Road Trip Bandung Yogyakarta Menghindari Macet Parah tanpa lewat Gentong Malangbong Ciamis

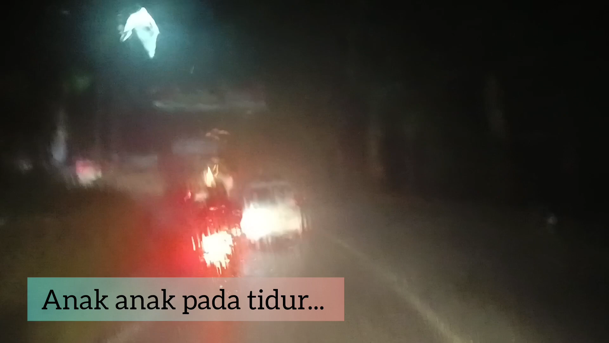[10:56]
Tinggal kita nanjak. Sampai gelap ini kita udah mau masuk ke Tasikmalaya,
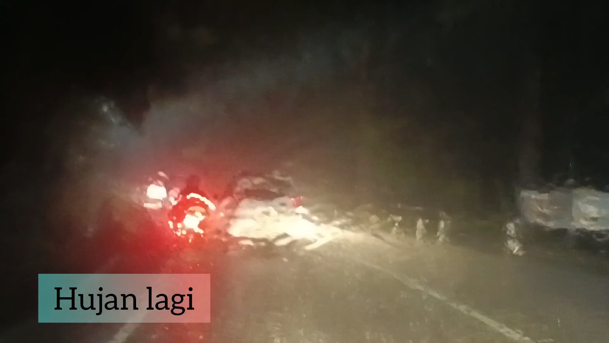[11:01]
tapi masih di jalur alternatif dari Bandung ke Garut dulu. Kemudian Tasikmalaya.
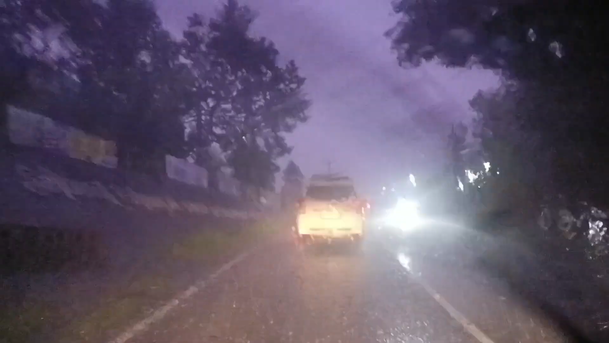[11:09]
Hujannya benar-benar deras. Gelap di depan.
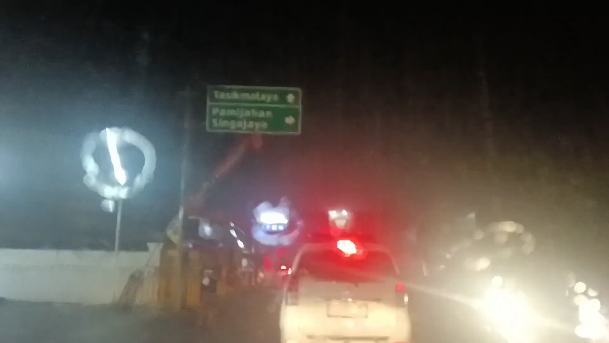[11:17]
Singa Jaya belok ke kanan. Jadi mau kemana ini?
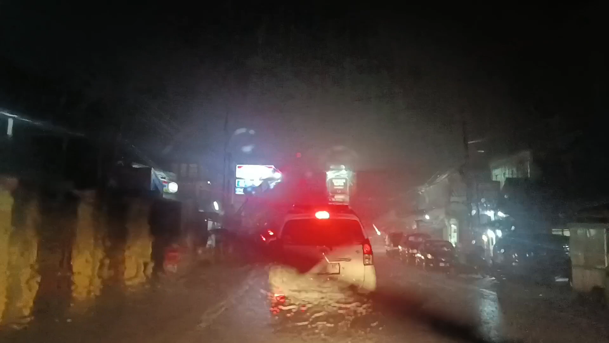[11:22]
Tapi kita mengikuti map mungkin lurus ya. Ke kanan lurus apa? Hah? Ya lurus. Karena nanti kita belok ke kanan.
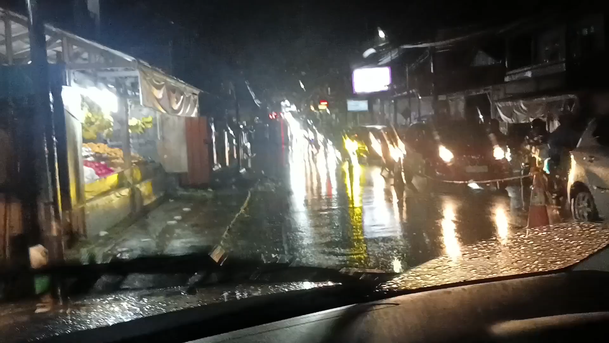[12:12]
Kita belok arah ya. Yang tadi kan harusnya dari Polsek. Karena lurus itu kayaknya macet terus. Nah, kita balik ke sini nanti dari yang Polres Mangunreja itu belok ke kanan. Kalau dari sini sih beloknya jadinya ke kiri. Ntar kita cari arah Masjid Mangunreja kemudian tembusnya ke Tasik Kota.
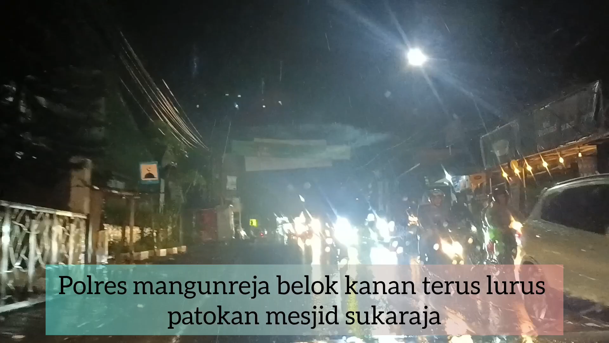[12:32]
Mana tadi sebelah kiri? Ini, Mbak. Bukan, satu lagi, satu lagi. Tapi ini itu belokan juga. Nah, ini belok-beloknya.
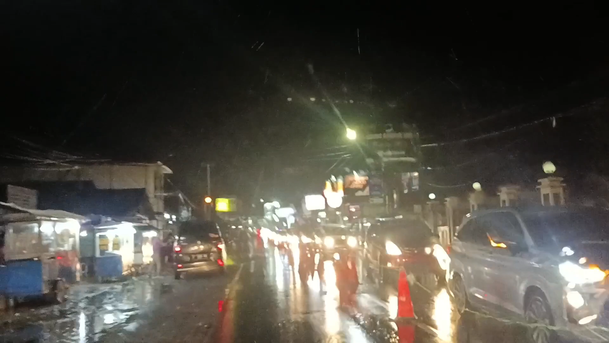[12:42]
Ini. Nah, ini belok kiri. Masuk ke sini aja.
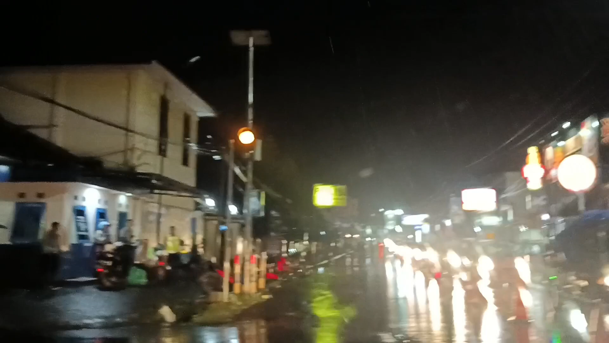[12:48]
Polisi pada nyalain. Ya. Dari sini rada longgar ya. Kita ke kiri.
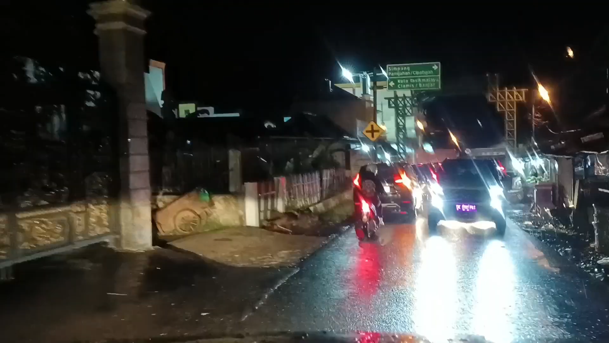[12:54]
Nanti kita masuk ke belok ke kiri Kota Tasikmalaya.
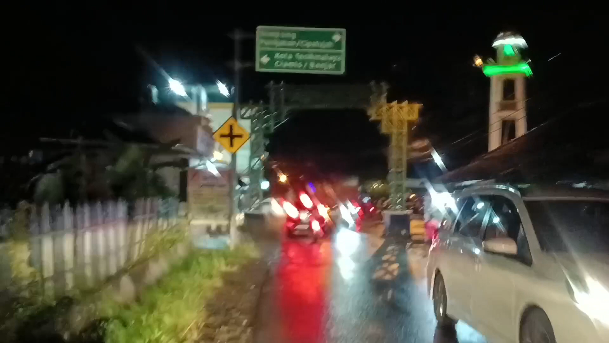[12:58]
Oh, Ciamis Banjar. Kan? Kita belok ke kiri.
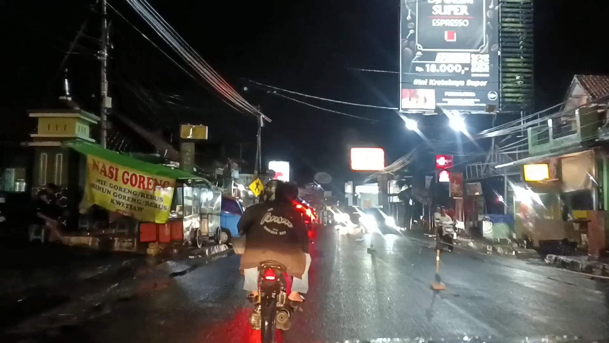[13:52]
Makan lu di mana? Cari makan dulu. Ini kota ya, ini kota banget. Masih gerimis.
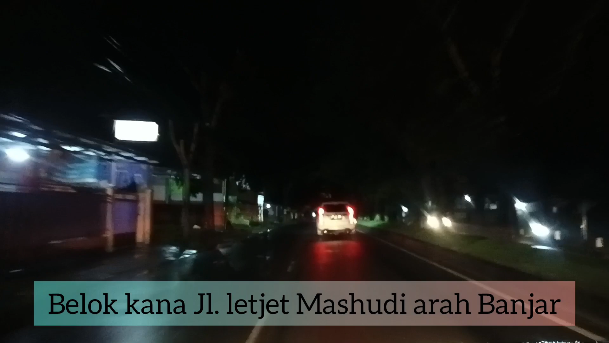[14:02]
Di Jalan Letjen Mas Hudi arah menuju ke Banjar. Jadi kalau tadi kan lurus itu ke Tasik Kota, kita ambil yang ke kanan karena kita tujuan ke Yogyakarta.
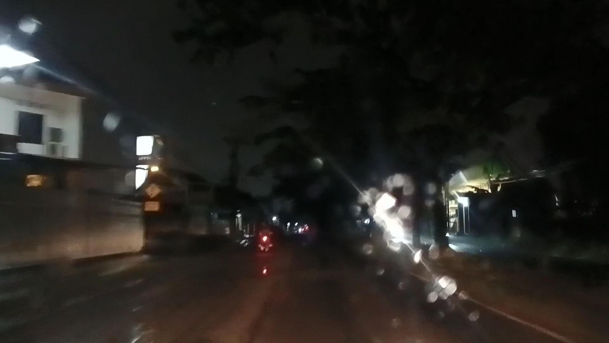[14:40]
Sekitar 1 jam setengah kita sampai ke Banjar.
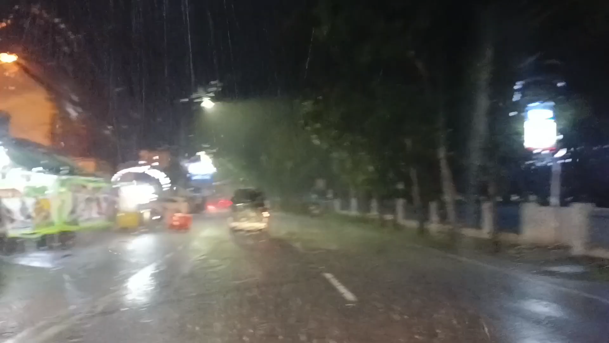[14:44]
Jalan Garuda. Dan hujannya hujan langsung hujan lagi. Ini tembusnya ke Bandara Tasikmalaya.
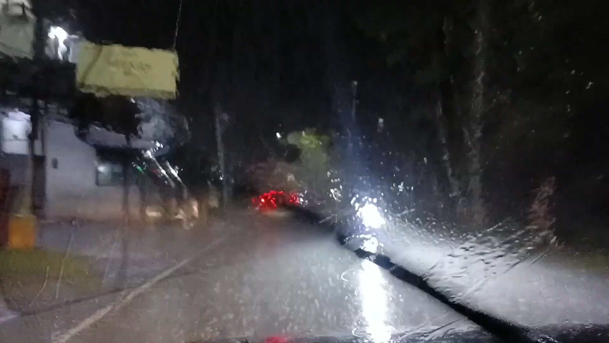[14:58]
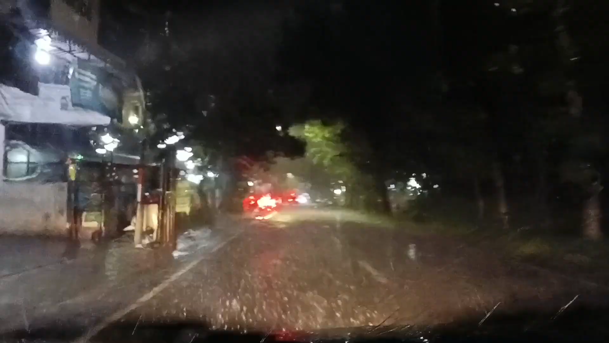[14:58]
Mana mana tadi kan? Ya, tapi ini kan bandara kan. Ini jalan ke Bandara Tasikmalaya.
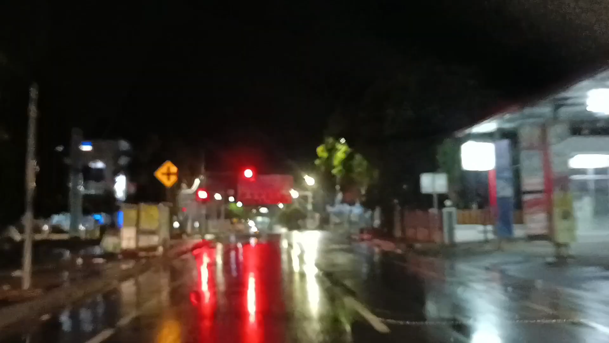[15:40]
Mana merah? Merah aja merah. Belok kiri langsung.
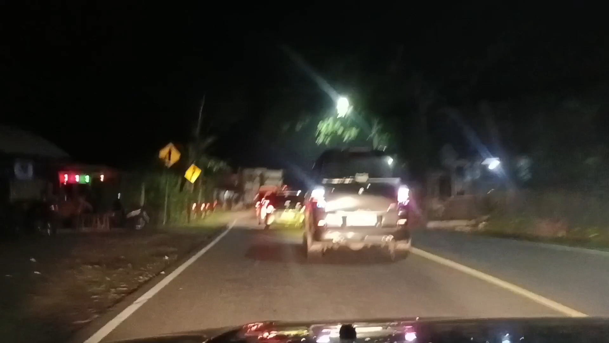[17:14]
Purwokerto. Di depan banyak mobil-mobil dari Bandung. Kayaknya tadi karena ada tukang macet sama hujan, akhirnya mereka jalan lagi di subuh-subuh seperti ini. Subuh-subuh malah ya, masih setengah 4. Setengah 4 pagi. Semuanya 4 di arah ke Jakarta.
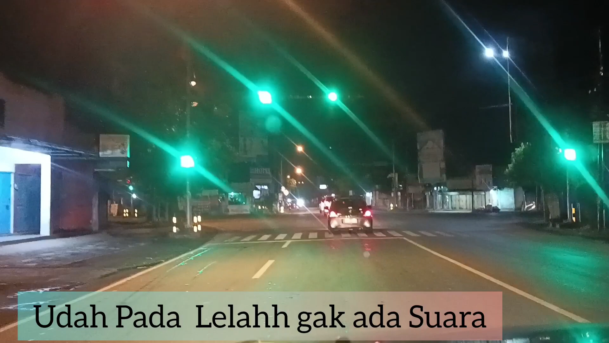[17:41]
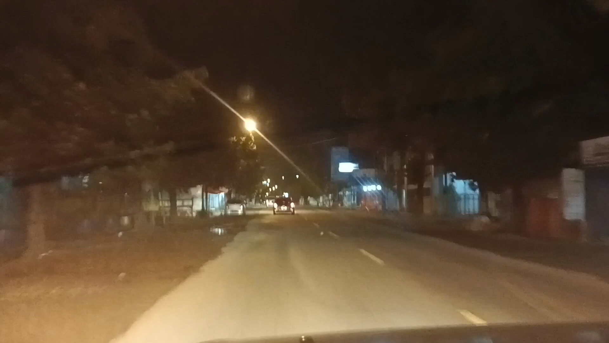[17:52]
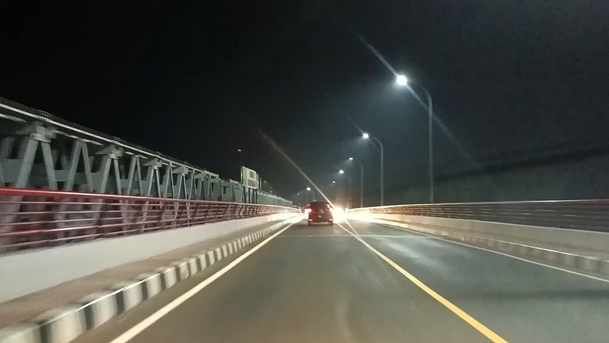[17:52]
Jembatan yang baru tuh. Era apa ya? Lupa ini.